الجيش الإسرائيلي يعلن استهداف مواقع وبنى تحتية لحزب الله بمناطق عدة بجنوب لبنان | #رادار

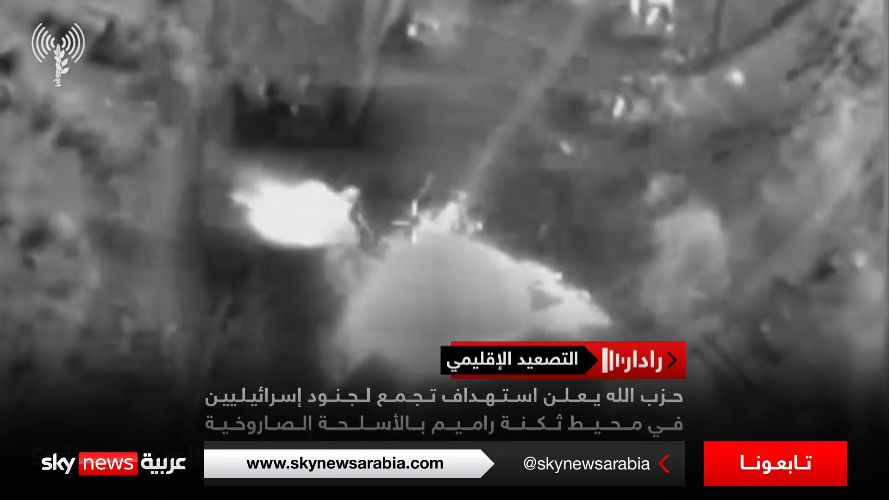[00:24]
في حزب الله عن استهدافه تجمع لجنود إسرائيليين في محيط سكنتي رميم بالأسلحة الصاروخية وإصابته إصابة مباشرة